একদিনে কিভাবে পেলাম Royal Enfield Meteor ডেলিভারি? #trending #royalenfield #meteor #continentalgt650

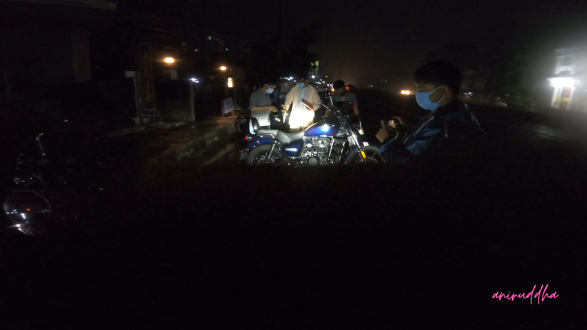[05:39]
তো বন্ধুরা টানা দু ঘন্টা বৃষ্টি হচ্ছিলো বলে আমরা শোরুমে আটকা পড়ে গেছিলাম
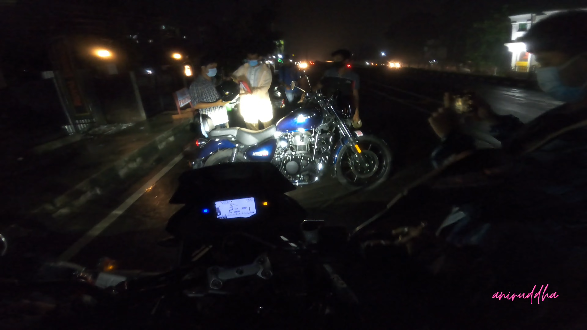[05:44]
বাজে ঘড়ি 7:30 বৃষ্টিটা থামলো আমরা এখন ফাইনালি শোরুমের বাইরে বেরোলাম আর সামনে দেখতে পাচ্ছ রিজনের নতুন বাইক আর ছেলের এক্সাইটমেন্ট লেভেল দেখো আমার বাইকের হেডলাইট জ্বালিয়ে চলছে ফটোশ্যুট প্রায় আধা ঘন্টা ধরে কিন্তু ফটোশ্যুট চলছে মোটামুটি 2-3 হাজার ফটো তোলা হয়ে গেছে